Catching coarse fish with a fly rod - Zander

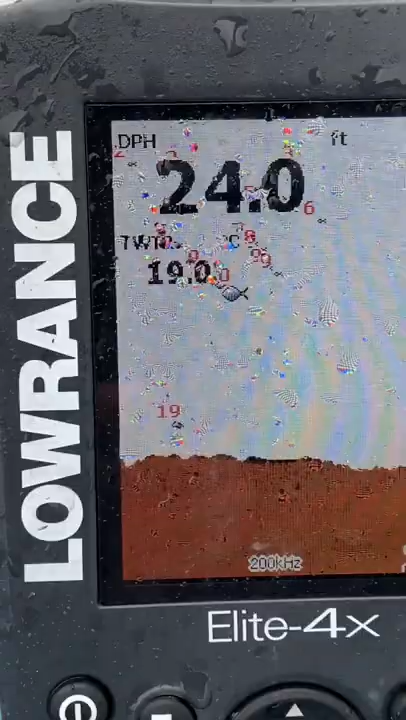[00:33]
On screen: depth 24.0 ft
On competition day the weather was absolutely dire but we managed to set up the fish finder and locate some fish in about 16ft of water.